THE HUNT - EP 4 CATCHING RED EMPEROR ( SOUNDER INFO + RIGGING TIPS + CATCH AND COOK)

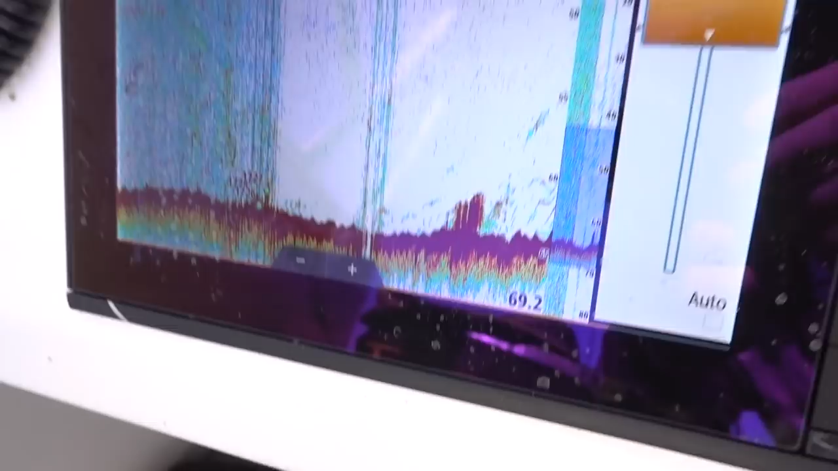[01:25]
Just gone over a lump. I've backtracked over it. Looks like there's a heap of fish down there.
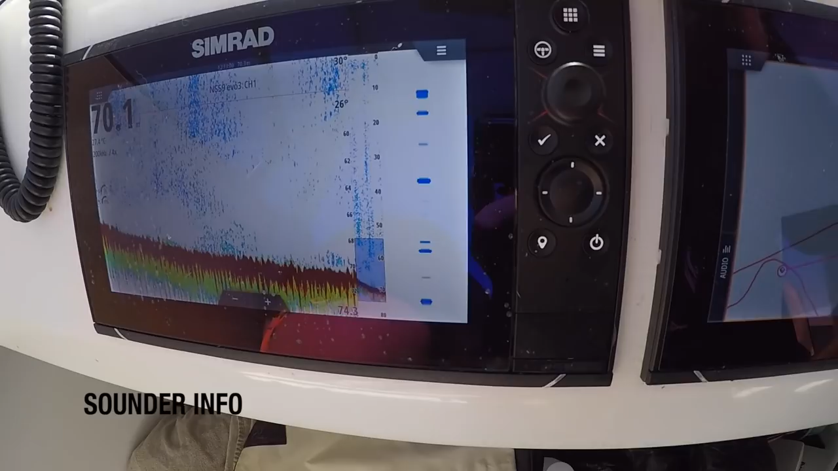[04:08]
We're still under 100 meters, so I still like to maintain 200 kilohertz.
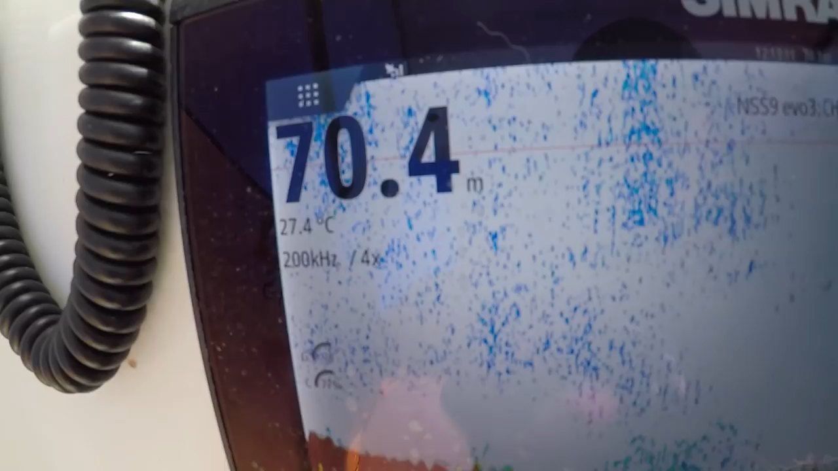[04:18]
On screen: depth 70.4 m, water 27.4°C
We've wound it down to 4x zoom, so we're picking up the bottom 20 meters of water,
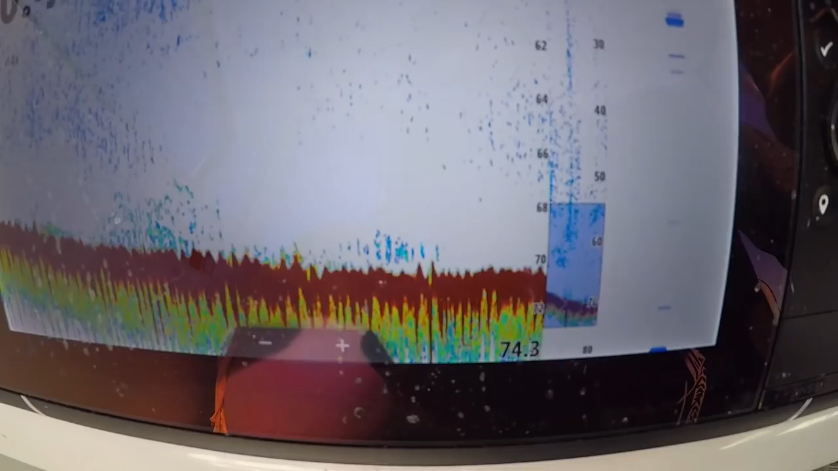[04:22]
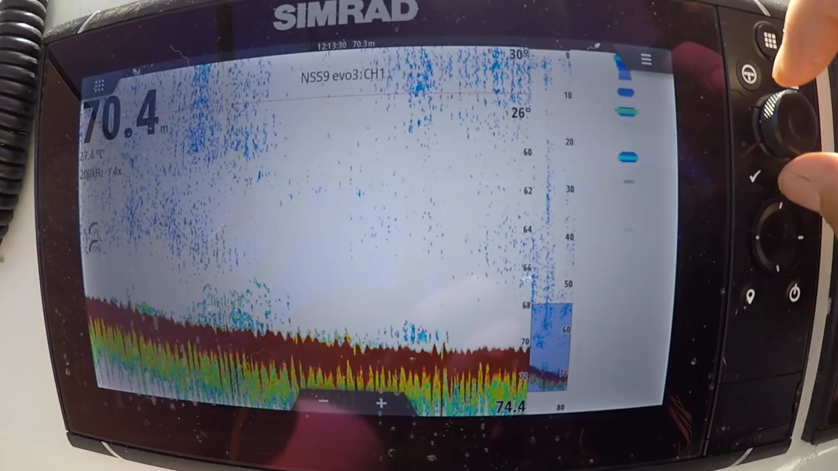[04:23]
On screen: depth 70.4 m
which is what we're really interested in on this contour line.
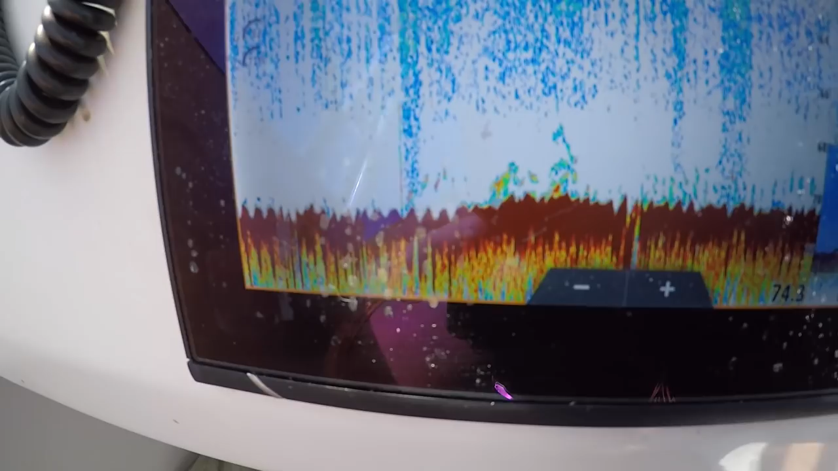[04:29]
All we're picking up here, if I zoom right in, you can see some small patches of fish on the floor,
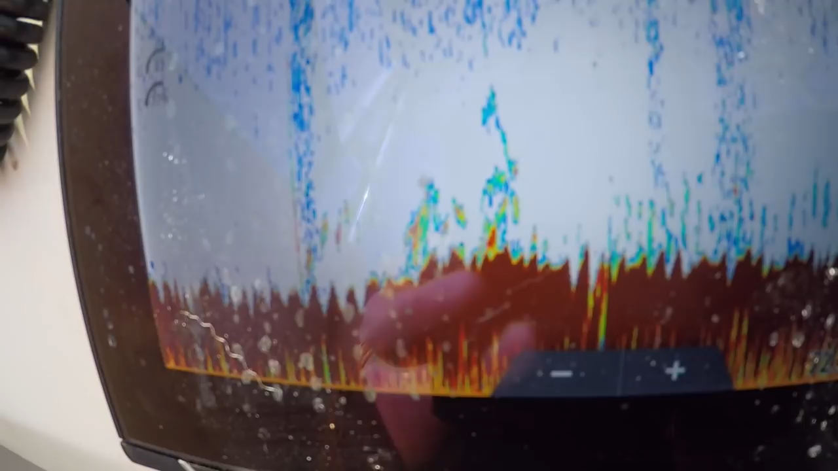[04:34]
and that's all we're really looking for. If I drive over this quickly, which I'll try to show you what the contour line looks like.
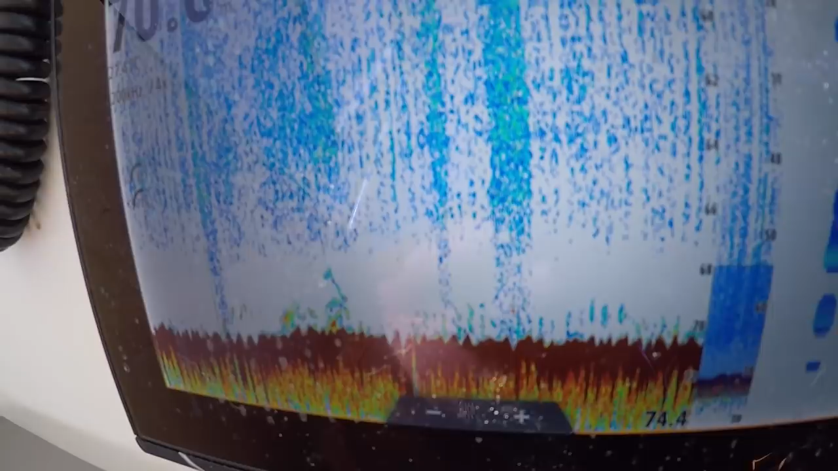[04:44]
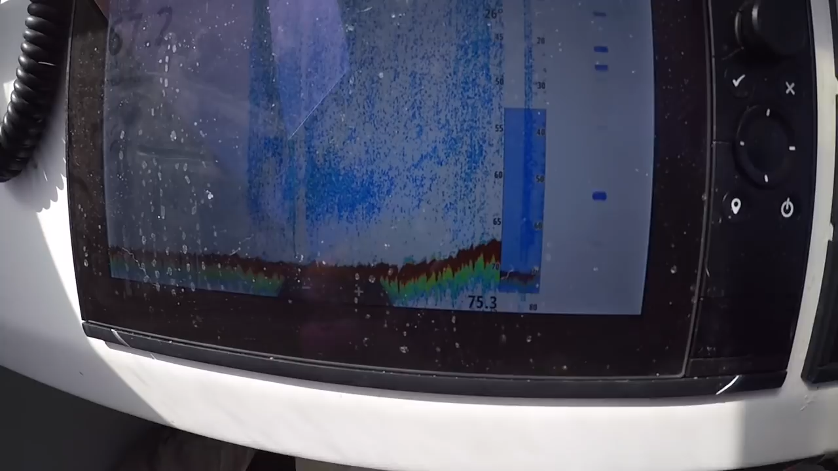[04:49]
Alright, what we can see here is we're gradually coming up the
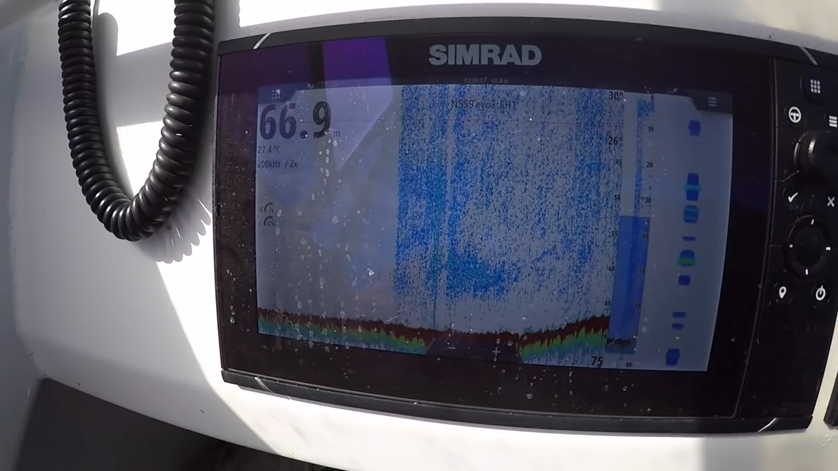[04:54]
top of the contour line from 70 up to about 65 meters.
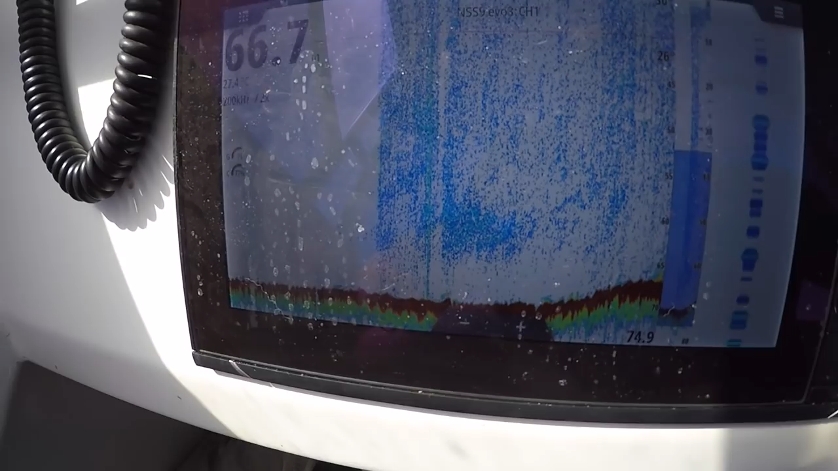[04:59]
as I slow down here,
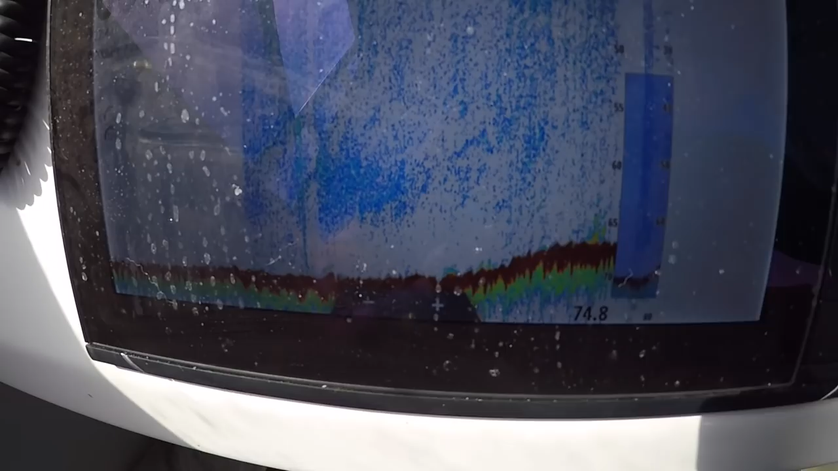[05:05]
right on top of this 70 meter contour line
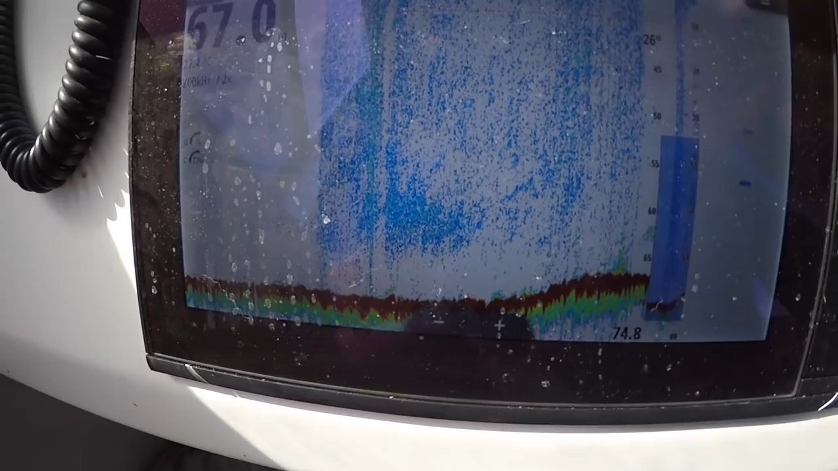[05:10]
is usually where we'll find a lot of fish hanging. So I'll zoom in now on the sounder so we can actually see what's down the bottom, this small patch of fish. That's what we're chasing. If we're not fishing certain lumps, contour lines are a good way to start.
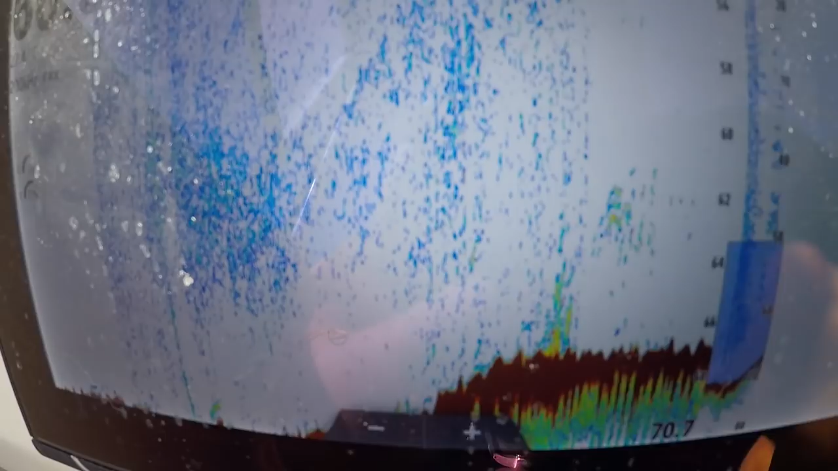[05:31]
So now we're just sitting on the top of these contours and drifting, and usually the fish will either be hanging on top of the contour or down the bottom edge, and that's a good place to start chasing red.
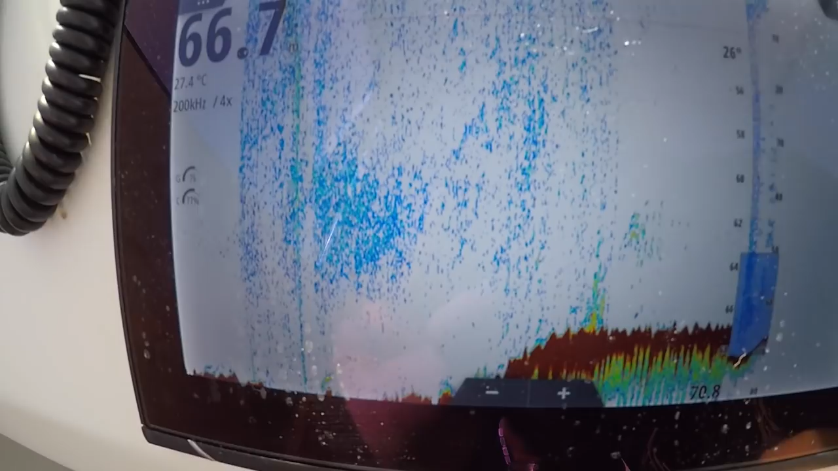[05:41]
On screen: water 27.4°C
So right now we're drifting down these contours, and all we're looking for is some bait fish like this.
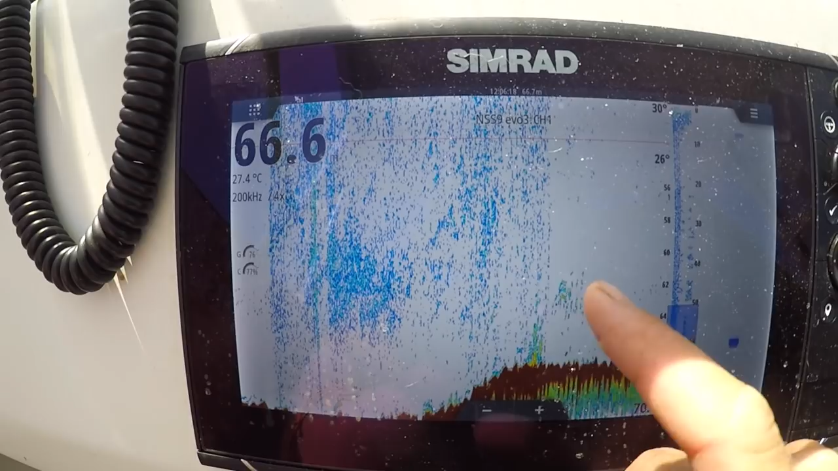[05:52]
On screen: water 27.4°C
So as we talked in some of the previous episodes, things we like to play around with is when we're at drifting pace,
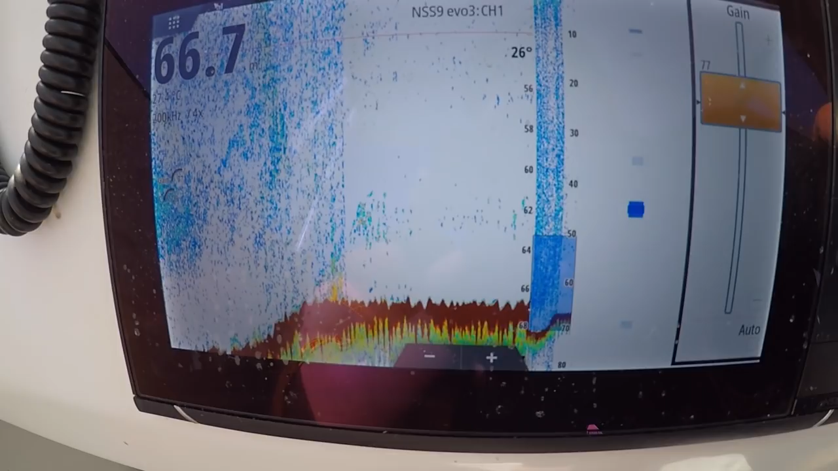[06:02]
we adjust the gain and wind the gain up so we can see the bait fish, and we can see some fish working above them and a little bit on the floor there. Now if your gain wasn't wound up enough, or
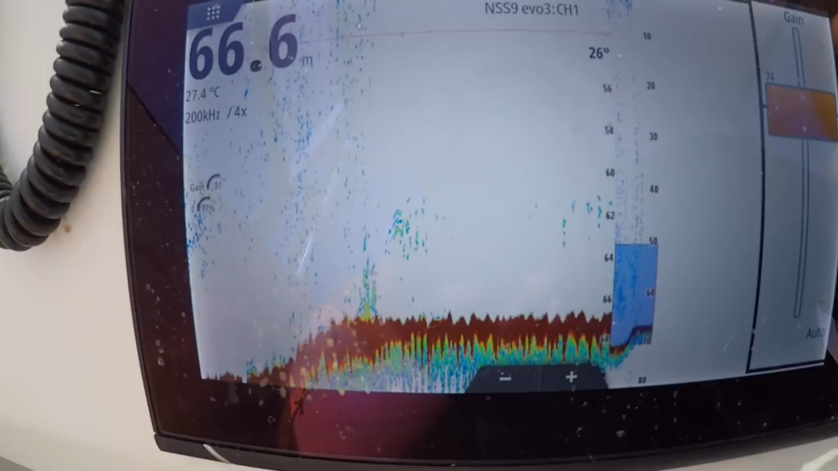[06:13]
On screen: depth 66.6 m, water 27.4°C
back it off, you could almost miss these fish. We had our gain set to about this setting.
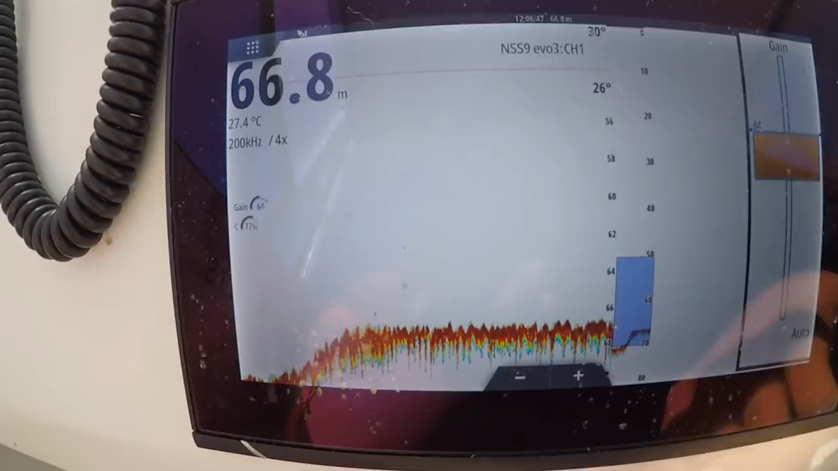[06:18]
On screen: depth 66.8 m, water 27.4°C
There's no way we'd know there was fish there.